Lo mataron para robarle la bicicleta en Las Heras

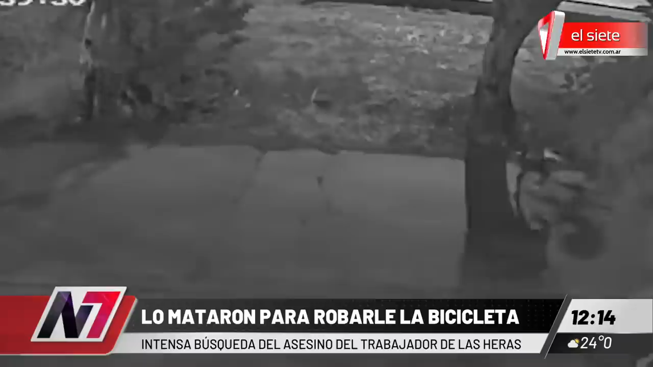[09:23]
cómo lo ataca, Emiliano inmediatamente cae al piso y lo que sabemos después es lo que ya les contamos, lamentablemente perdió la vida. Este delincuente que ya fue reconocido por la policía, por investigaciones, va trotando, se mete detrás de un árbol, espera que pase Emiliano en bicicleta e inmediatamente lo ataca con una piedra en la cabeza. A partir de allí lo único que hace es robar la bicicleta y llevársela. Ahora, sabe muy bien la policía, el personal de la justicia, de quién es, de qué se trata, tiene 20 años.